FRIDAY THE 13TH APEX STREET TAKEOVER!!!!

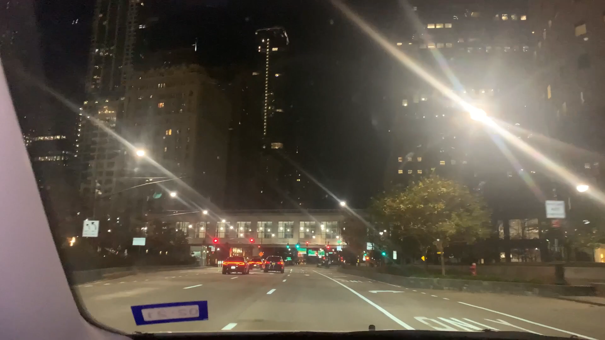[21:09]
The city looks very nice at night, boy. I swear to God.
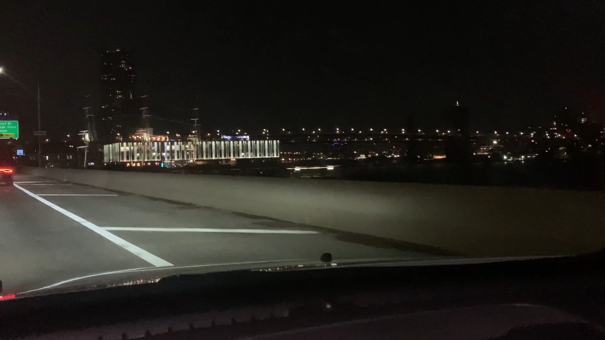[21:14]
Look at the bridge. Beautiful, beautiful, beautiful, beautiful, beautiful.